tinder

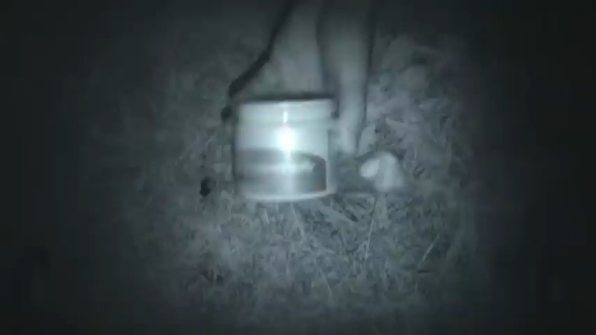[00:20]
grab a bit of petroleum jelly and just put your cotton ball in there, give it a bit of a swirl around. Not just get a little bit of it on the outside, you don't need a whole heap. We'll put that down. We'll just show you the difference.